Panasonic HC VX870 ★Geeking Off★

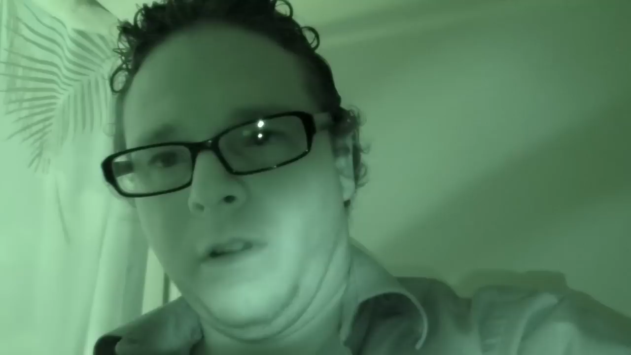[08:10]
All right. I'm in a very, very, very dark bathroom. Man, I haven't seen night shot in a long time. Oh, my God, it's beautiful. I've missed it so much. This is with no lights on. The camera lights are not on. It is just using the good old school infrared. I think it's infrared. Uh, yeah. And here I am, in the dark bathroom. Ooh, I'm gonna love this.